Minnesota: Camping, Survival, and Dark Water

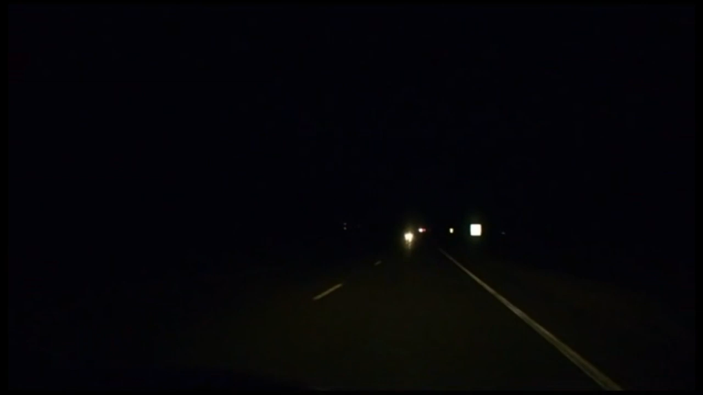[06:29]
Luckily, as both of us were starting to space out on the dark highway, we found a great campsite.